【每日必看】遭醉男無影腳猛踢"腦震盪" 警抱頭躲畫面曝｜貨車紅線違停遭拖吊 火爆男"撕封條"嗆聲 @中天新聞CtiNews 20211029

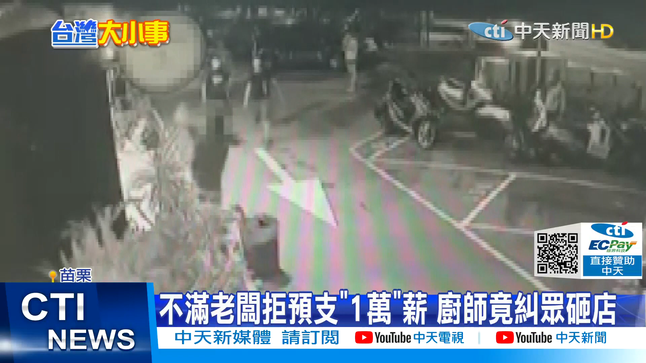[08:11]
的物品敲打招牌一阵乱K之后他们把店门口的盆栽拿起来乱摔经远警赶赴现场相关涉案人均以逃逸